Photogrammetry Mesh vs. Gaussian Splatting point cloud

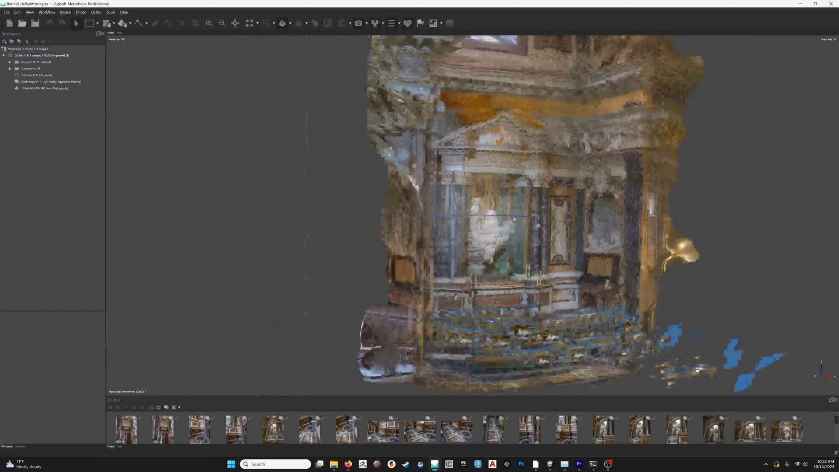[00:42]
And if I switch this to the untextured mesh, so just the polygonal surface model, we can start seeing
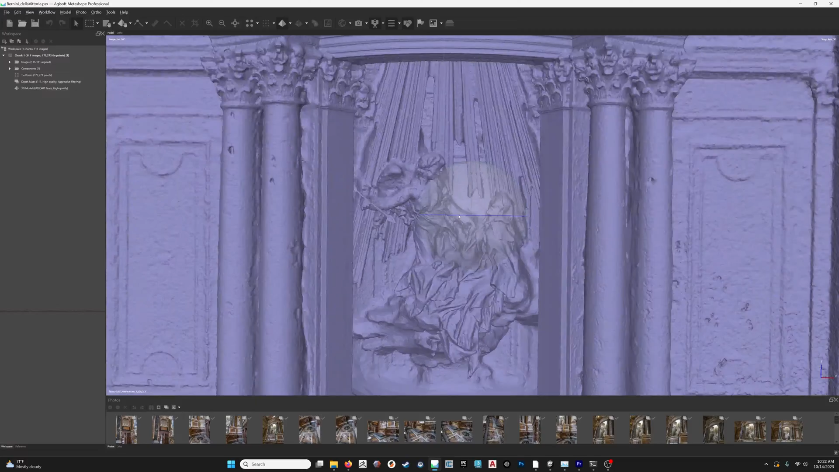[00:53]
really the quality of the 3D model here.
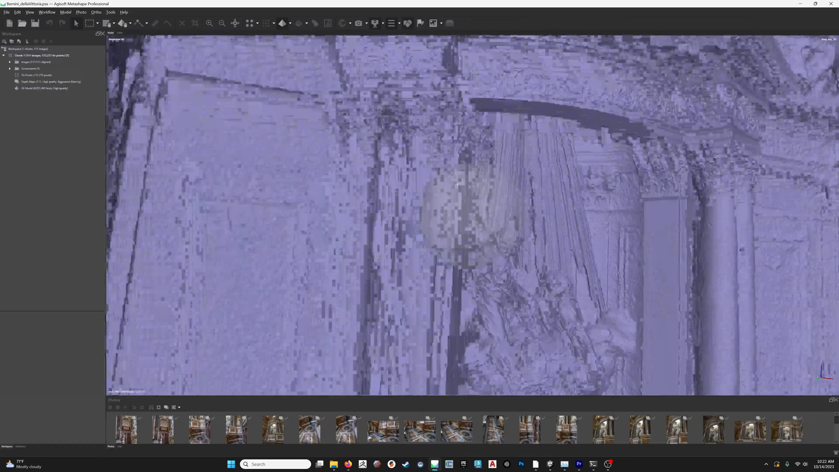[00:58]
And there's a few problematic areas, but overall, given the constraints of the conditions that I was photographing under, it turned out pretty well, I think.
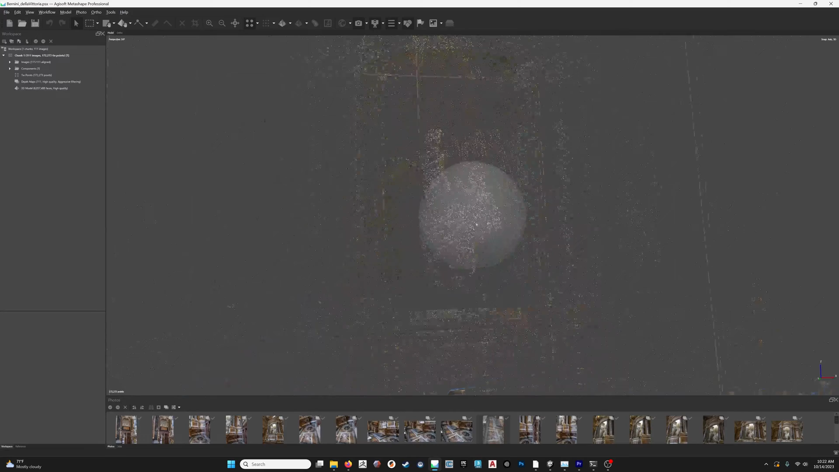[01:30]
Turning the texture back on, we can see that photogrammetry, there's only data in the model or the texture if there's a photograph of it.
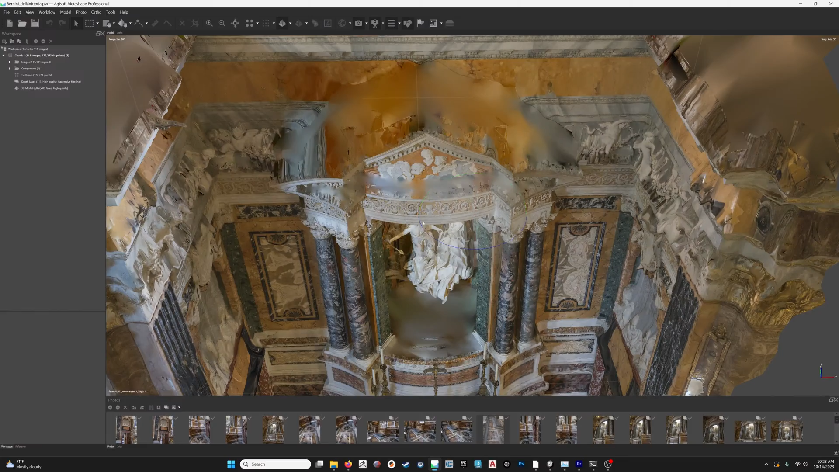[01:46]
So of course here, where I was not able to take photos above this altar, there's no data there, there's no texture, it just blends the colors together.